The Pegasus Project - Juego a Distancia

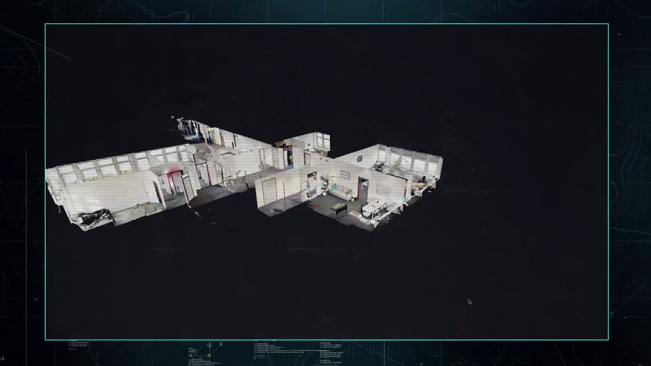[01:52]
Justo antes de desaparecer envió unos planos escaneados en 3D del edificio.